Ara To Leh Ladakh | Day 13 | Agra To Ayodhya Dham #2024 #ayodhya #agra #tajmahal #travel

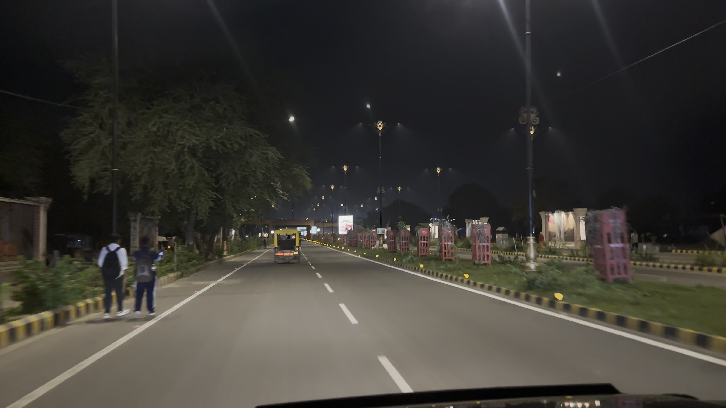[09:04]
अभू शिरी राम के धाम अयुद्या धाम का यह रात का जो खूबसूरत नजारा है आप देख सकते हैं कल दिन का भी मैं आपको दिखाऊंगा अभी तो रात हो गया है और समय जो है अभी